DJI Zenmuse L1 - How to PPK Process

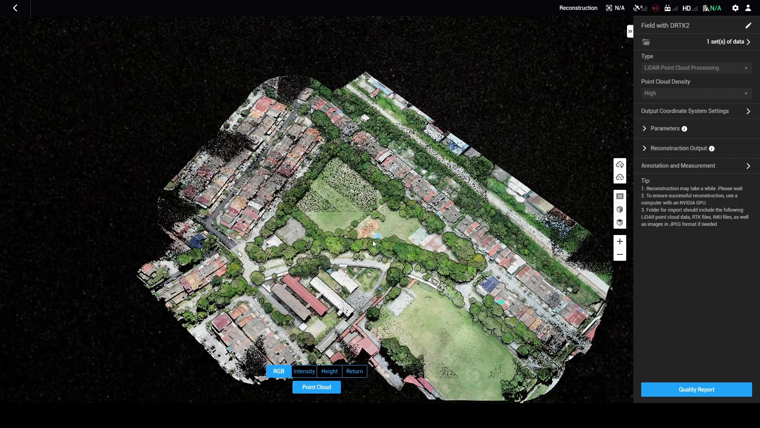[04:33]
So this one, I flew with the DRTK2 and yeah, you've got exactly the same quality of data.
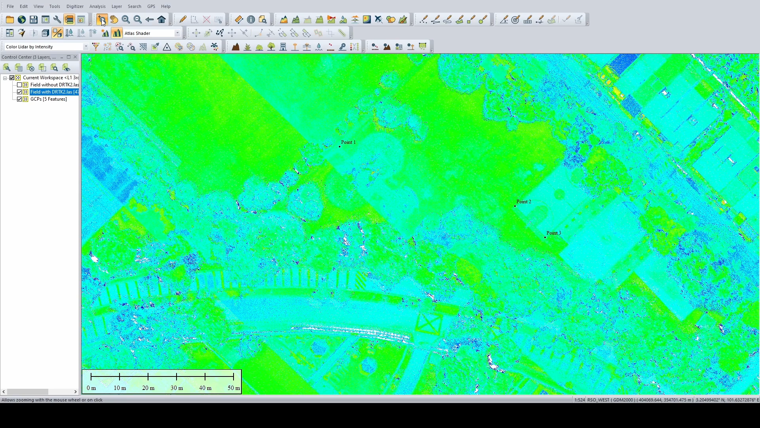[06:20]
So it's more accurate if you were to check positions by using intensity.
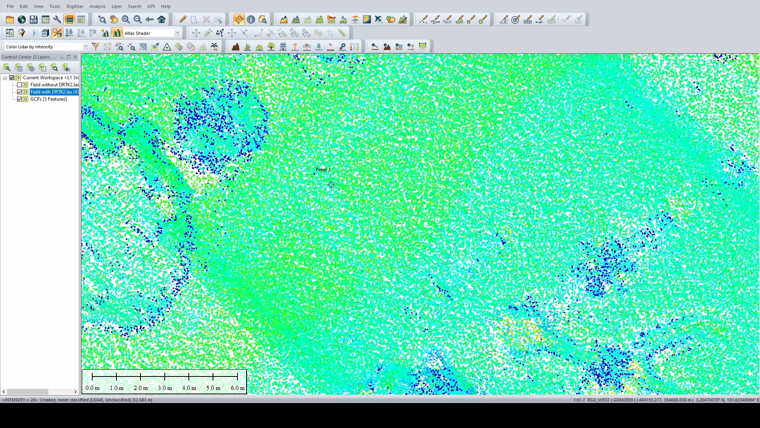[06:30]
This is the corner here, roughly here to here is about half a meter. Whereas if you look at the data without the DRTK2, it's also about one meter and a bit. But what you can see is that you can do PPK.
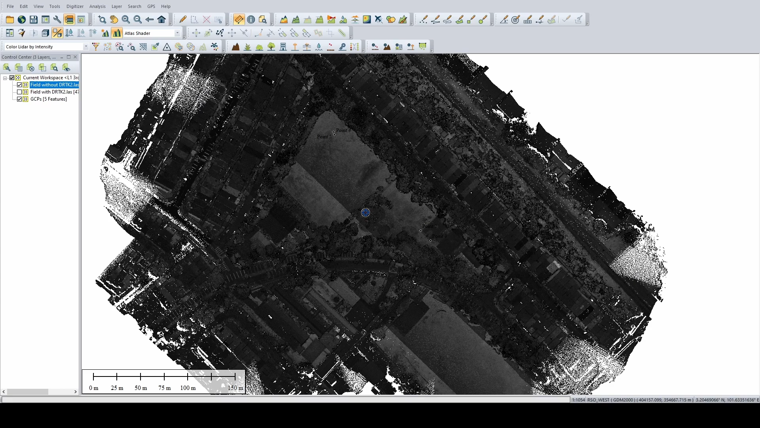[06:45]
That's the most important part. PPK can be done.
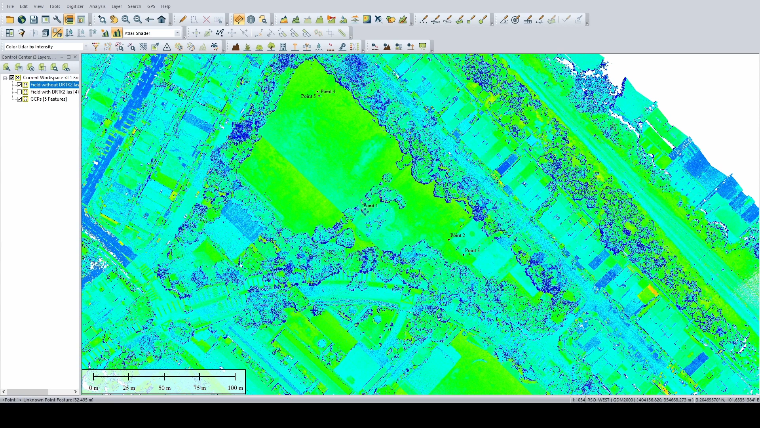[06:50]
We'll be doing some accuracy analysis a little more in depth later because we will have some actual lidar jobs coming up and stuff like that to do benchmarking. But relatively,
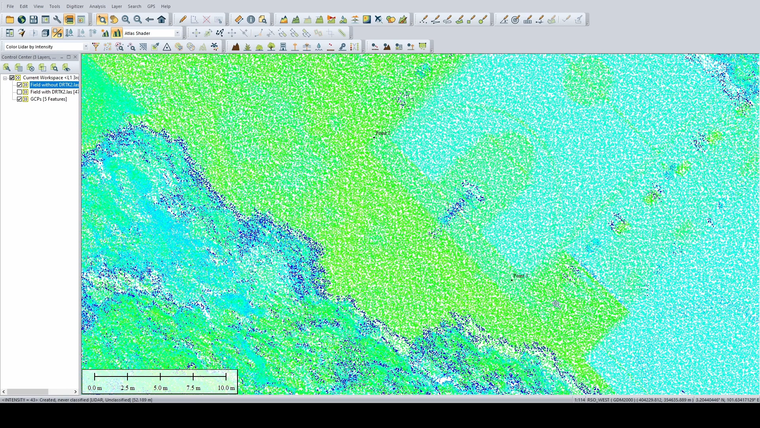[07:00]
if we use this basketball court as comparison, since the width of a basketball court is more or less standardized. It's 15 meters. Yeah. Right. So yeah, you can do PPK and that's how you do it. So basically you just need the OBS file or the raw GPS data and chuck it in and you'll get it processed.